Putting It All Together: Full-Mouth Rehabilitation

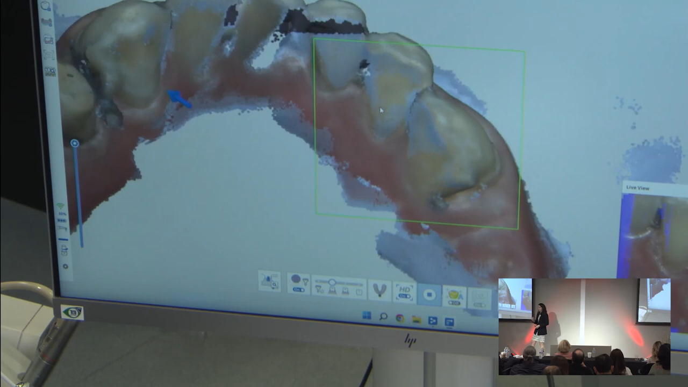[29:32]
And so after we're done scanning the arch, we'll go back in, and you notice there's a little extra material there.